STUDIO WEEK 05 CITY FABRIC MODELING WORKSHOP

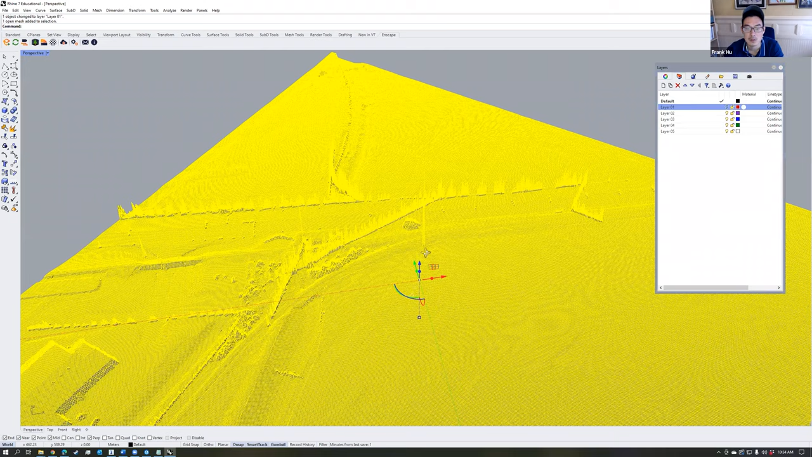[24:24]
This is what you get within Forks is meshes. This is also a way that you can potentially clean up stuff like the spikes of death here. You can choose this surface here. You can type points on. P-O-N. Points on.
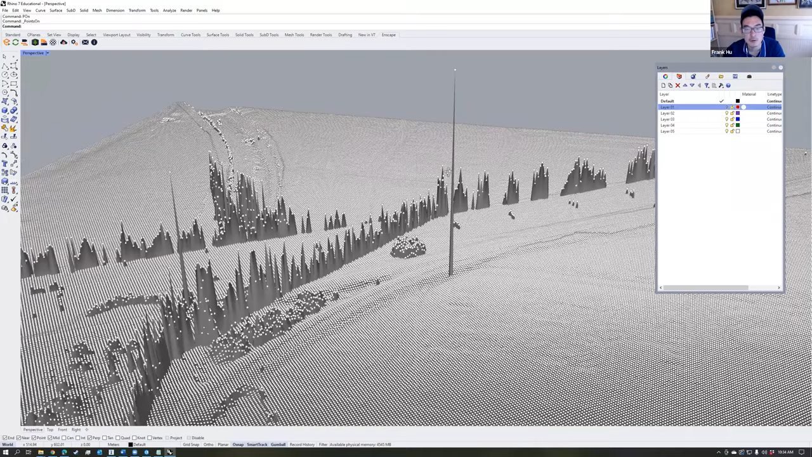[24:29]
Then you get all the vertices for the points here. And then you can maybe select, for instance, select a bunch of those points there.
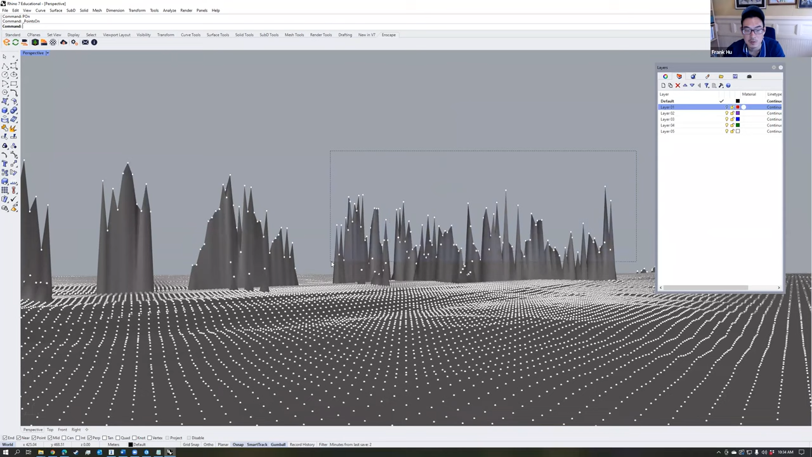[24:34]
That selection. And then maybe choose like a set point command.
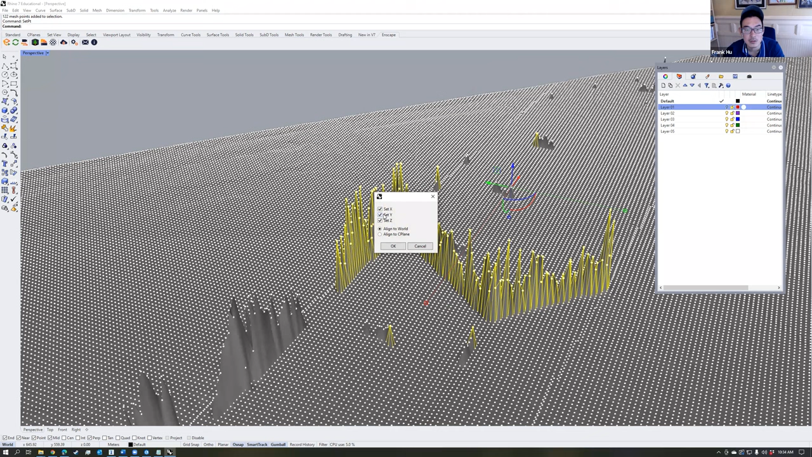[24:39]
Then choose Z to kind of like smoosh all those. Like that.
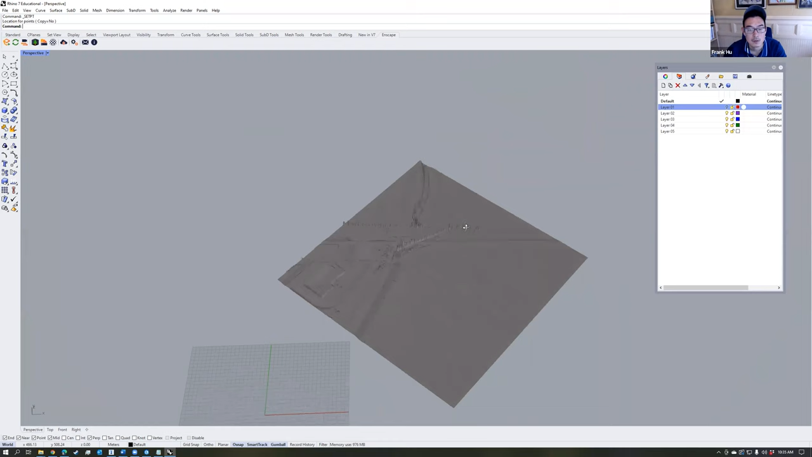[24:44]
So that is how you bring your model into Rhino.
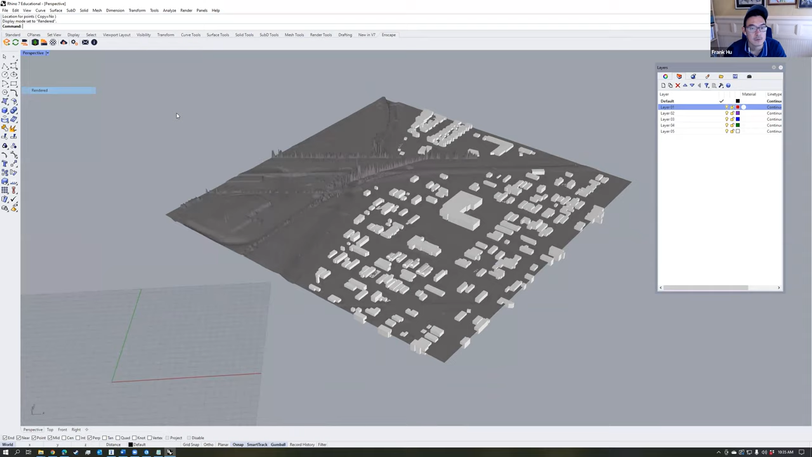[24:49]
And, you know, one thing to also note is that the topography here,
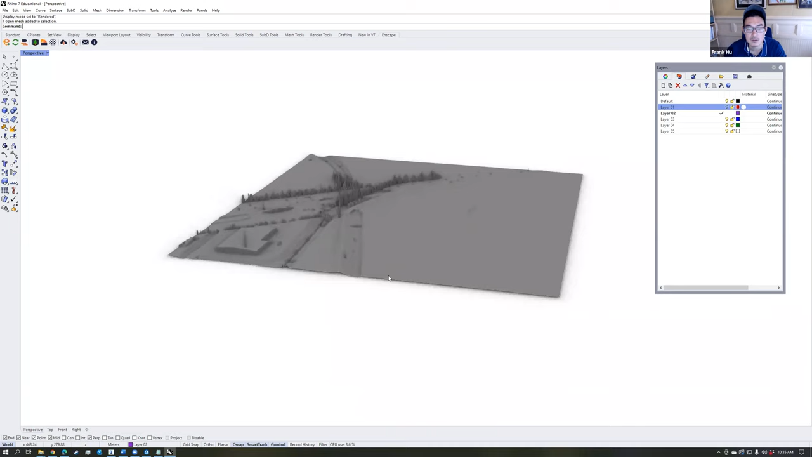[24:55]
this, because it was derived from the DEM with no reduction in quality,
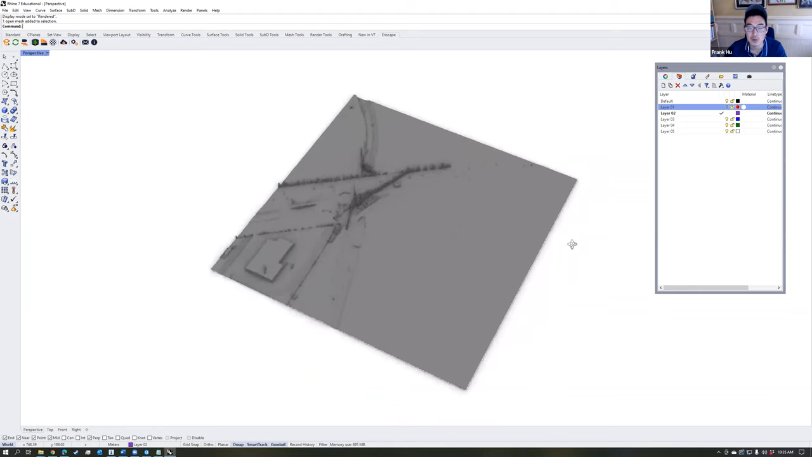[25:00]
if you cut contours from this, these will be as good as contours that you cut from GIS. Go to a front view, type in contour. Let's do a vertical set of contours.